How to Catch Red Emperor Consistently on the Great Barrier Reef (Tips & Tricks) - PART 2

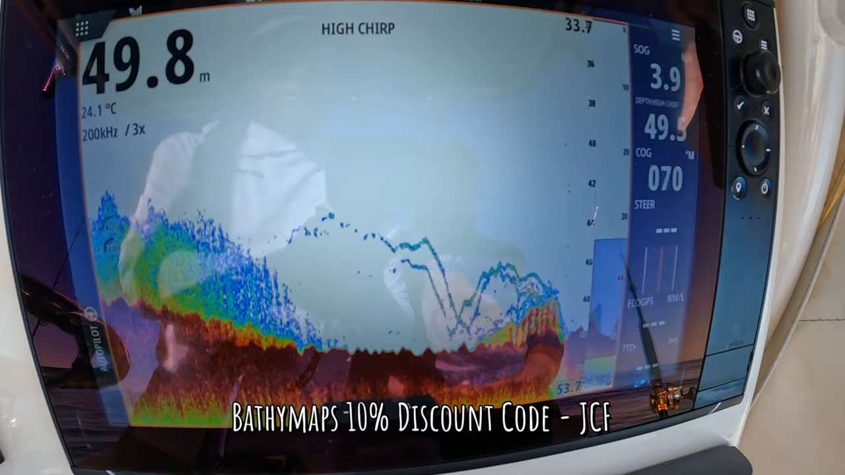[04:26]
On screen: depth 49.8 m, water 24.1°C
The sound has lit up 49 meters this time.
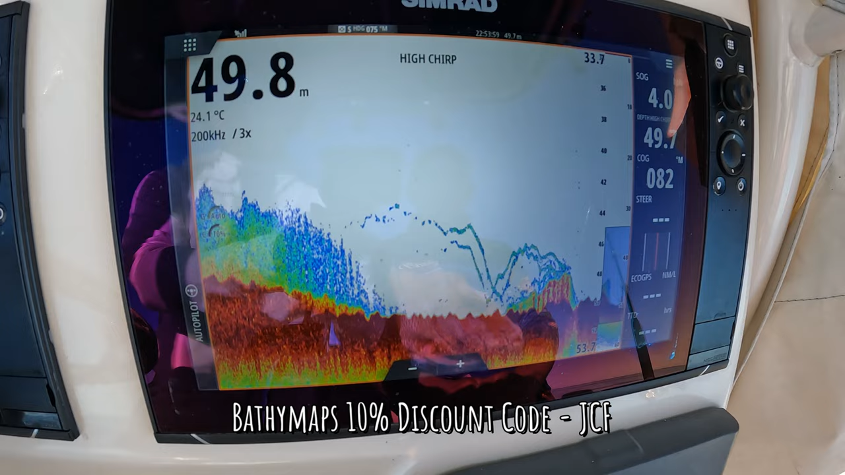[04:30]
On screen: water 24.1°C
So a couple of really good squiggles just here. What do you reckon, Brad?
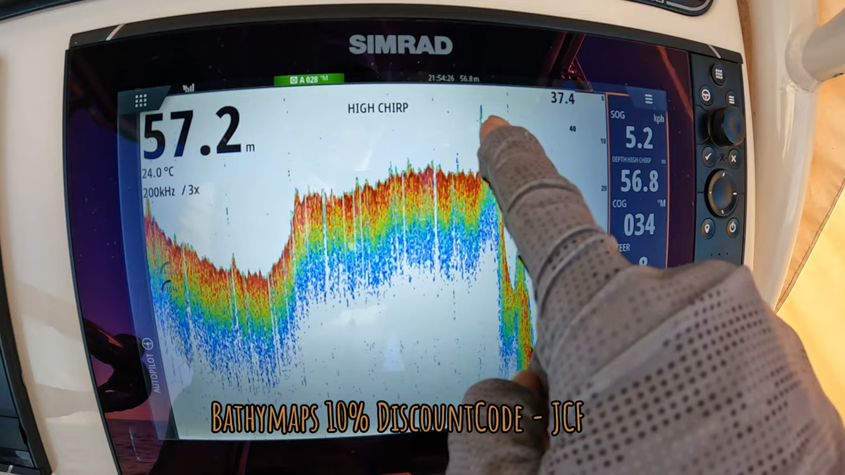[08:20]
On screen: water 24.0°C
Just driving along at speed, and that little toothpick just there is fish, obviously,
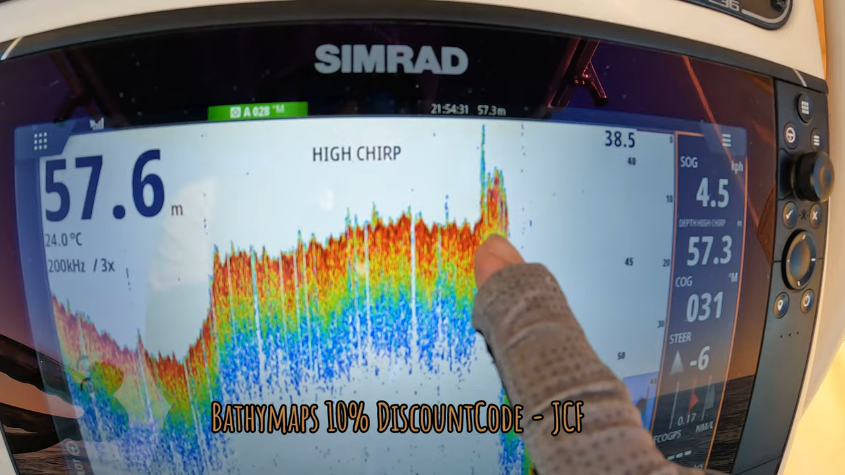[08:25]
On screen: water 24.0°C
and then you got structure, and then a massive ledge comes off, and that's fish again. So pretty crazy.
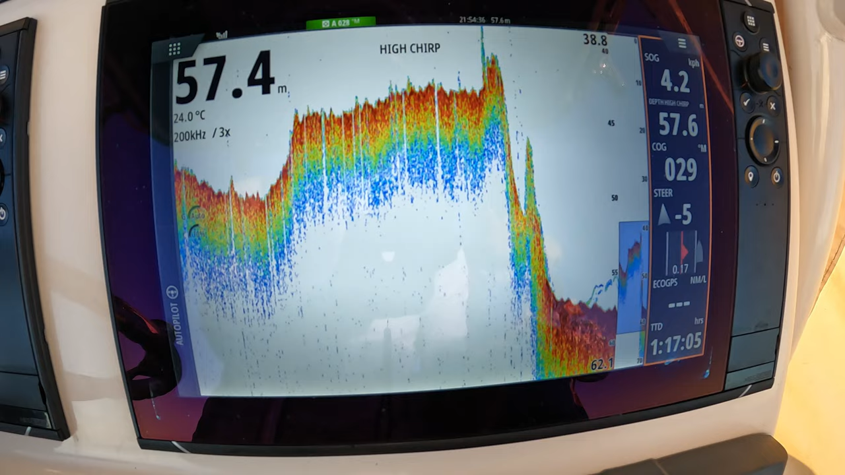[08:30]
On screen: water 24.0°C
Oh well, we'll do a drift and see how we go. There we go.